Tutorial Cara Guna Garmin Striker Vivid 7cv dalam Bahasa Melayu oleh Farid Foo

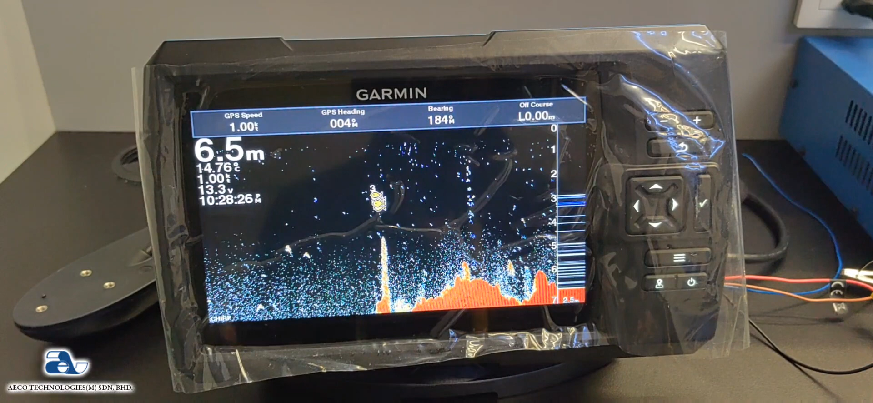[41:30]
On screen: depth 6.5 m
So. Itu akan menyebabkan korang. Membazir masa. Dan juga membazir minyak. So. Kalau korang. Haa. Haa. Kenapa gaming buat. Ada GPS.
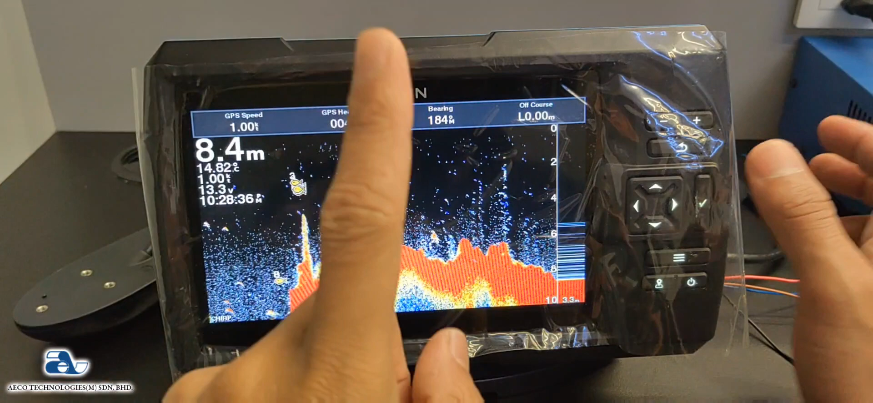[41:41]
On screen: depth 8.4 m
So. Ini. Fungsi utama dia. Yang sebenar gaming buat. Ialah. Kalau contoh. Sekarang. Korang bawa bot laju.
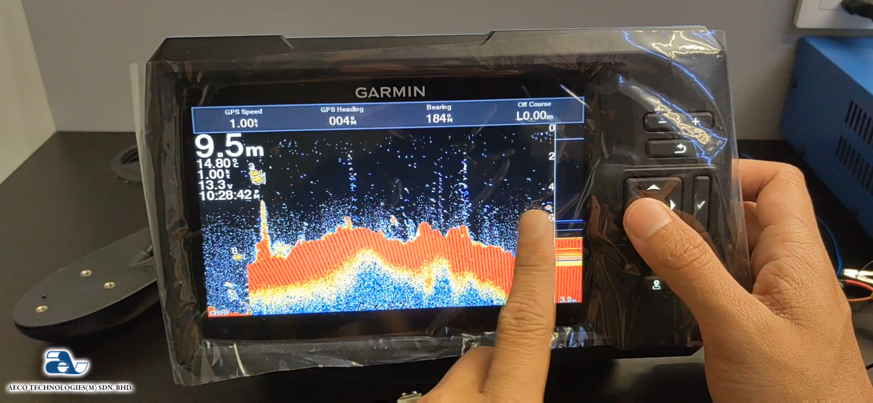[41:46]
On screen: depth 9.5 m
Korang dah terlepas batu ni. Korang nak pergi. Kali kat batu ni. Korang hanya. Perlu tekan butang.
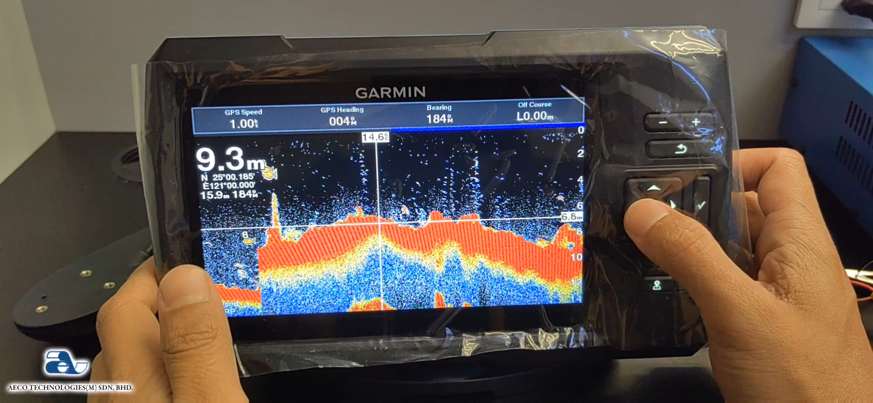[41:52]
On screen: depth 9.3 m
Belah kiri. Atau belah kanan. Untuk postkan GPS ni. Ok. Korang alihkan. Ok. Kita ambil belakang sikit. Korang alihkan ke belakang ni. Contoh. Korang nampak batu ni.
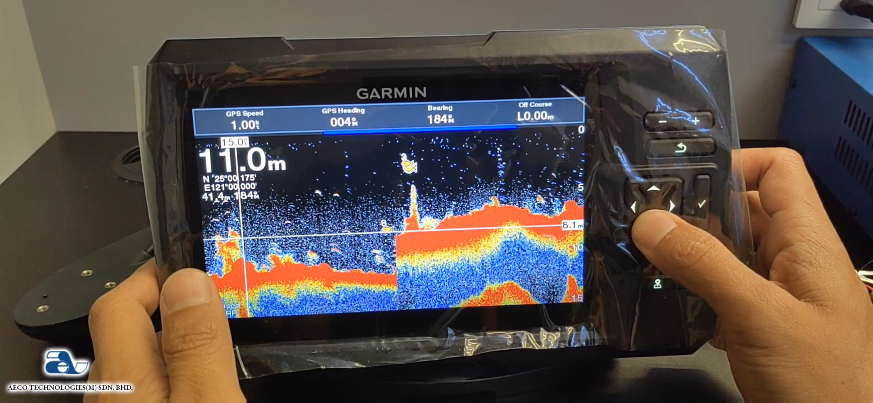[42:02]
On screen: depth 11.0 m
Ok. Korang pergi kat batu ni. Ok. Contoh. Korang dah terlepas batu ni tadi. Eh. Korang dah terlajak ke depan. Korang tekan butang ok ni. Butang right ni. Ok. Dia akan tunjuk. Well point created at cursor.
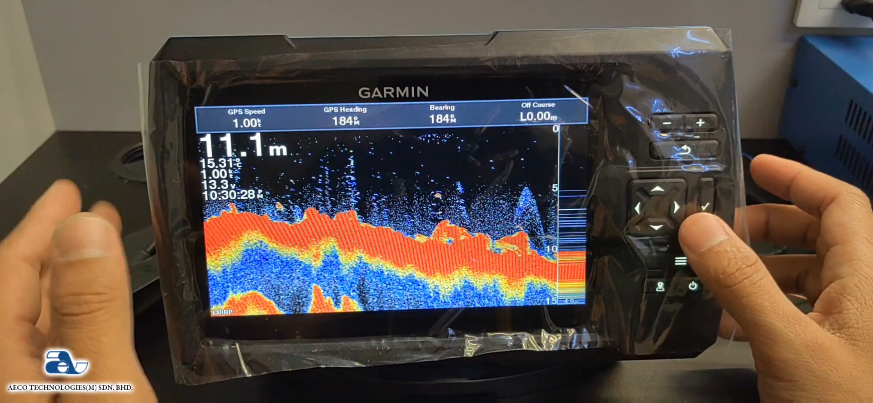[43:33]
On screen: depth 11.1 m
Korang tak perlulah membazir mata. Patah balik. Pergi scan balik. Nak cair balik. Dah habis minyak. So. Korang boleh teruskan perjalanan. Nanti balik. Patah balik. Korang boleh pergi balik kat tempat tu. So.
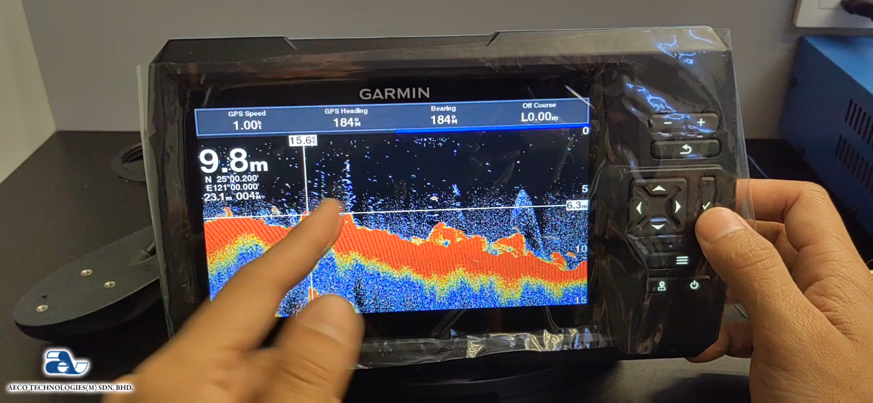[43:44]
On screen: depth 9.8 m
Korang hanya. Postkan sonar tu. Korang tujah dia pergi belakang. Korang cair balik. Haa. Batu ke karang ke. Yang korang nampak tu tadi. Ok. Korang tekan ok.
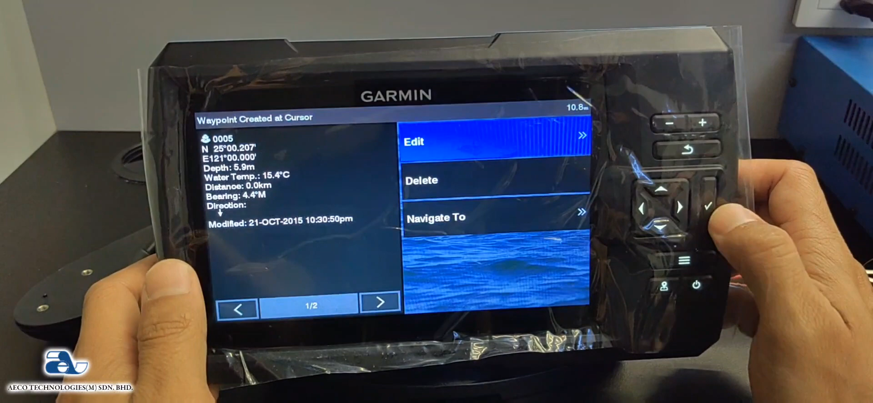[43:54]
Ok. Dia akan. Create satu waypoint. Dekat keseri yang korang dah edit.
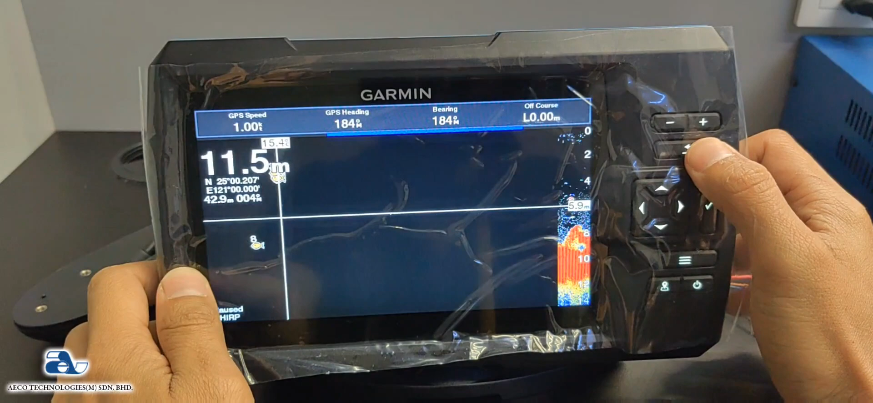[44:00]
Yang korang dah point. Yang tu tadi lah. Korang dah pinah tu. Sama juga dekat clear view pun.
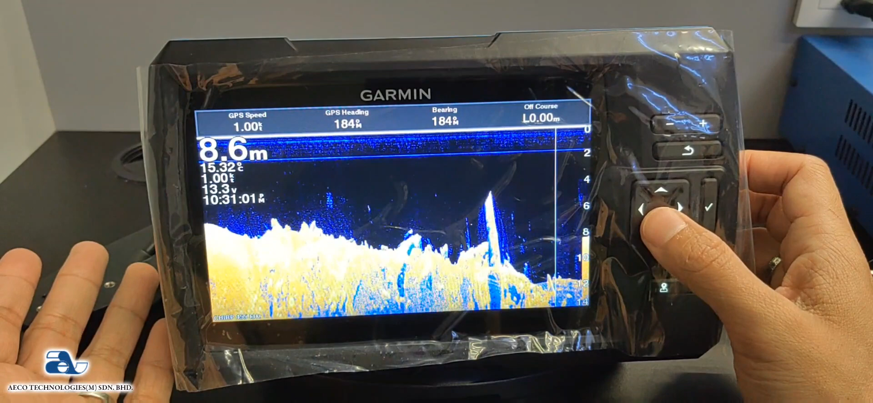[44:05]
On screen: depth 8.6 m
Boleh juga korang nampak satu batu. Ok. Korang nak.
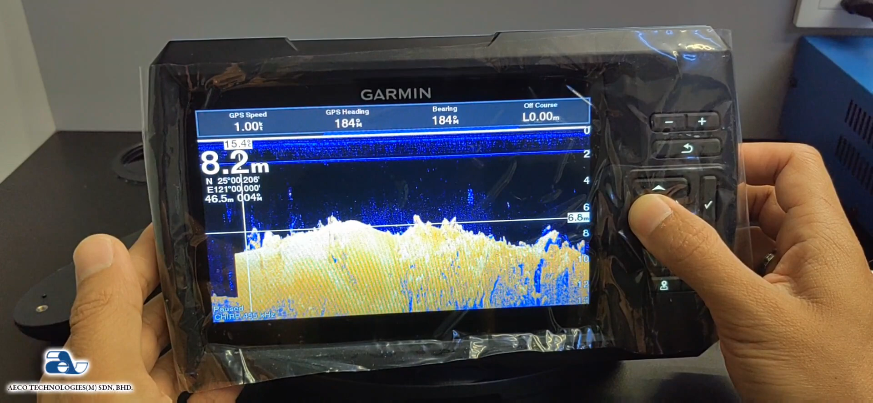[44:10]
On screen: depth 8.2 m
Korang nak marking batu tu. Ok. Contoh korang nampak batu ni. Ok. Korang pergi kat batu ni.
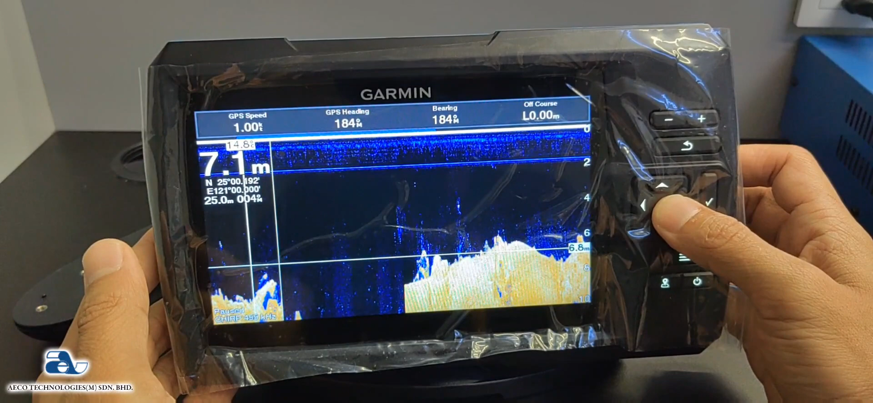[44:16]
On screen: depth 7.1 m
Alright. Pergi kat batu ni. Korang tekan. Marking. Ok.